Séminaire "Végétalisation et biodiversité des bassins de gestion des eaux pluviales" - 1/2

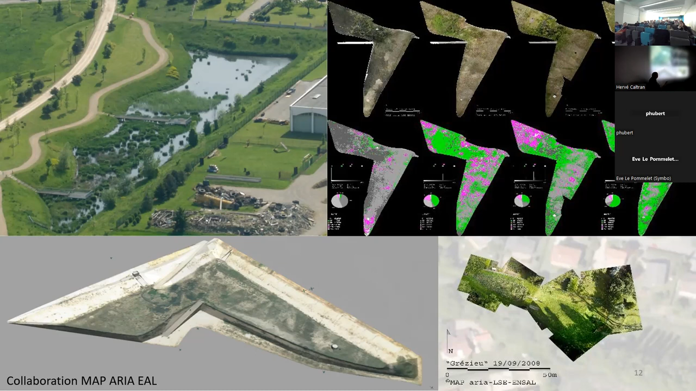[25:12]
On en a fait une dizaine comme ça, et ça nous a permis d'avoir un état des lieux et de pouvoir suivre l'arrivée. Donc ça, c'est bien, en condition après de retourner dans le bassin avec les bottes et de faire par zone les typologies, le revêt botanique floristique, pour savoir la typologie de la végétation.